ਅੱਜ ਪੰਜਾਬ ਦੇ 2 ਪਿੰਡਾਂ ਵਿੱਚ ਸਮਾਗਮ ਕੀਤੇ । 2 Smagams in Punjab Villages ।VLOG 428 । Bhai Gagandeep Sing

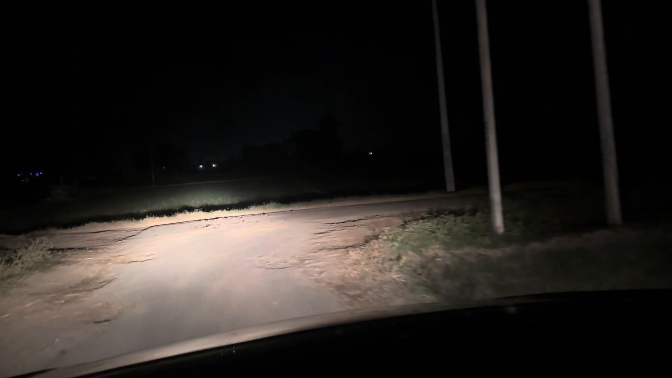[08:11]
ਇੱਥੋਂ ਦੇ ਨਾ ਸਿੱਧਾ ਕੂਣੀ ਮੋੜ ਆ ਭਾਜੀ
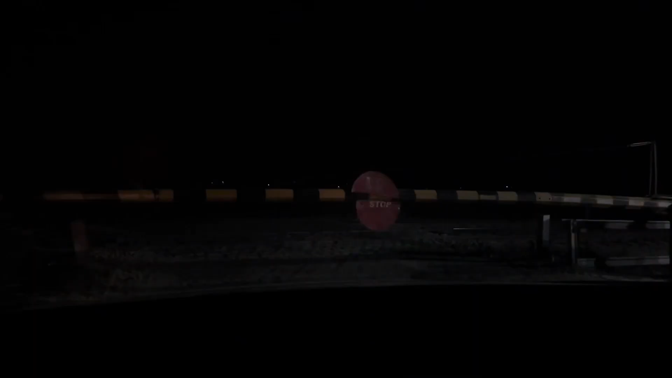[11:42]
फाटक बंद है ते पाजी निकल गए ने गड्डियों बाहर।
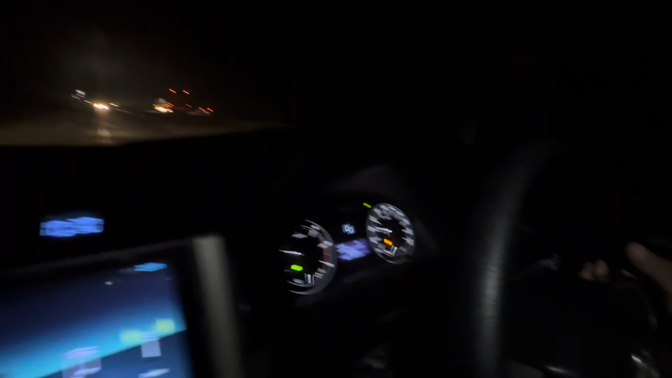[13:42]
एक हरी भी नजर आ रही मैं मैं हरी किधरों हो गई कितने पिज्जा नहीं नहीं तो पिज्जा है ये तो बंद का पंप है